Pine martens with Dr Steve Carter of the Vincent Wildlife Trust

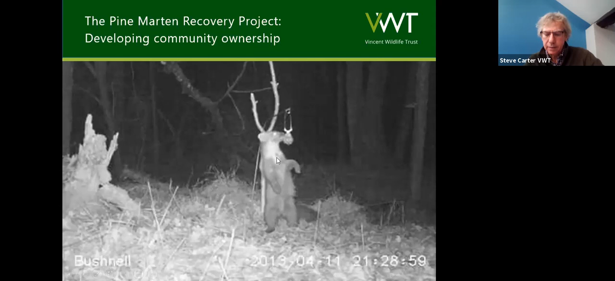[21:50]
in view of uh this is a we've got a trail camera uh fixed on the jiggler um which um is activated by motion and what we're trying to do here is get a picture of the pine martin's bib because each pine martin's bib is unique to that individual so it's a bit like tiger stripes um you know you can identify individual tigers
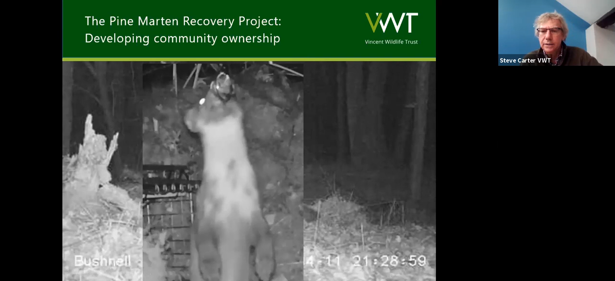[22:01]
uh from the pattern of their stripes so we use the same technique here and you know we've got um illustrations